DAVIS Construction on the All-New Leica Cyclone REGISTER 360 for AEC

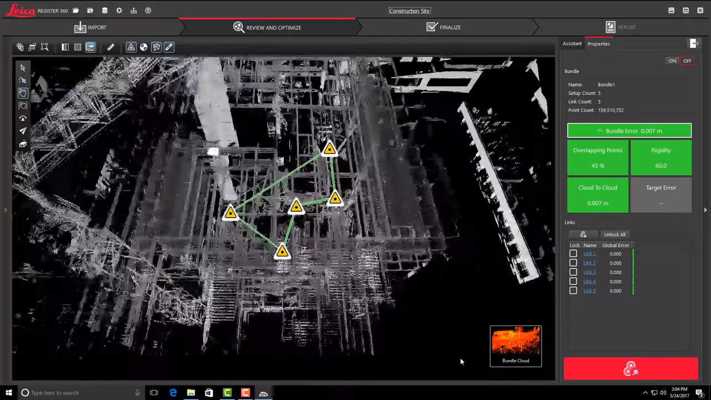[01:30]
so then it's not just we have one dedicated person that really does all the heavy lifting as far as registering point clouds. It's going to have the masses. We'll be able to get more understanding of point clouds,
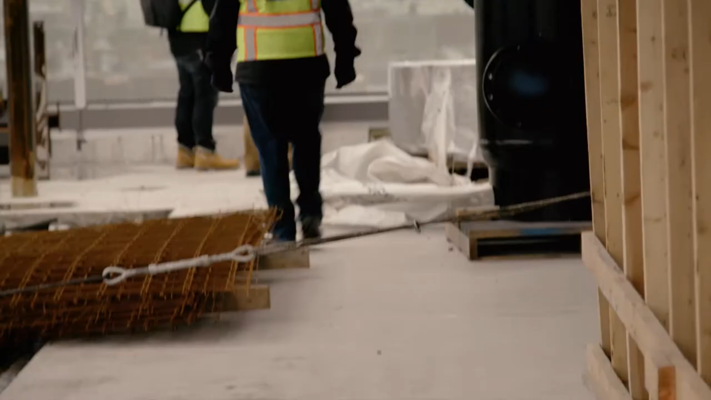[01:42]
and they'll use Registered 360 because of its ease of use and the visual aspect of it.
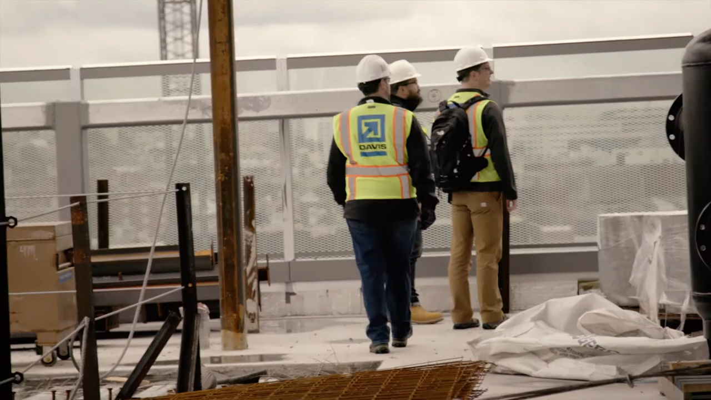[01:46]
As far as the actual registration aspect goes,
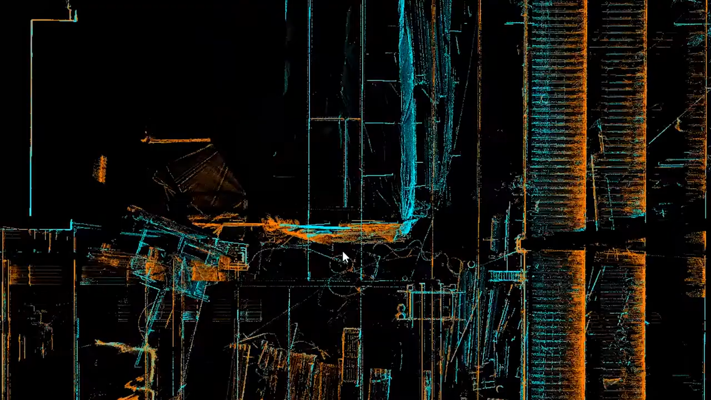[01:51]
and the visual aspect of Registered 360, it was slicing.
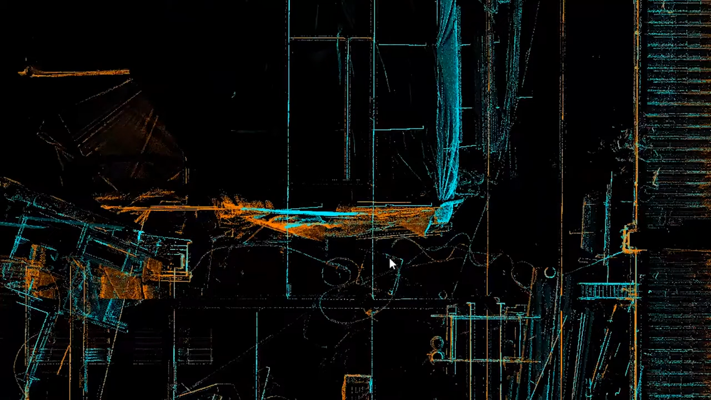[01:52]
Being able to slice inside of there is an improvement.